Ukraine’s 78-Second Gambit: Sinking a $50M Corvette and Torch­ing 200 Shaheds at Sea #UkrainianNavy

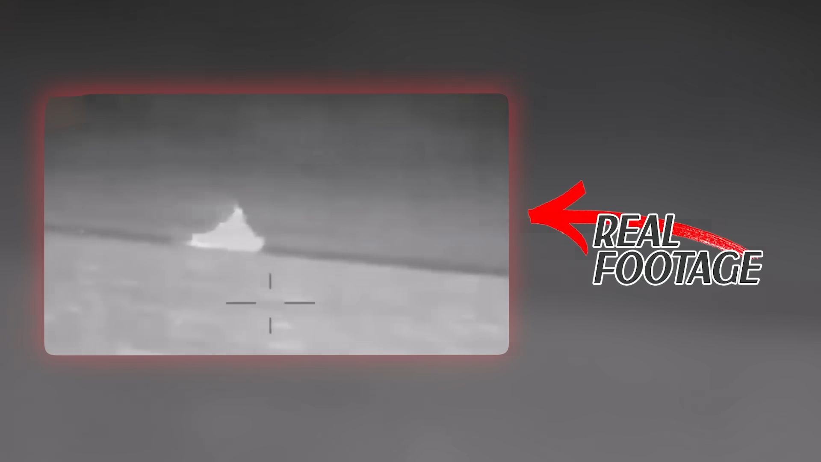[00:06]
a Ukrainian command cell had roughly 78 seconds to complete a naval strike,
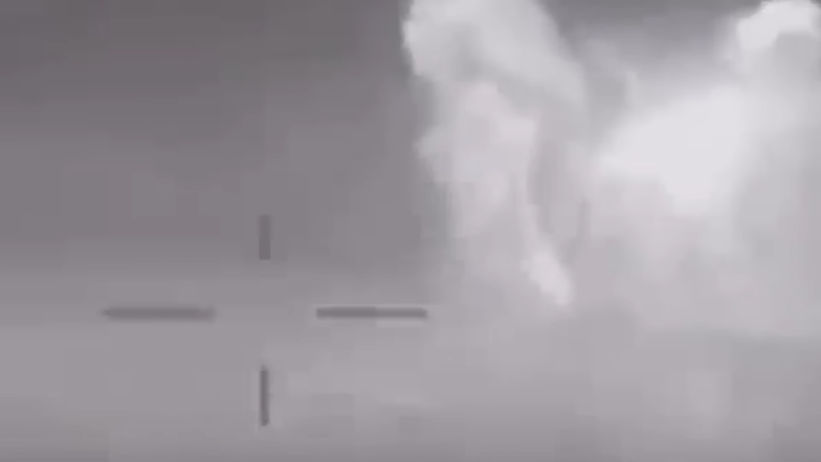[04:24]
The interceptor successfully engaged and destroyed the decoy. Russian crews celebrated what they believed to be an effective defense. That celebration lasted barely a second.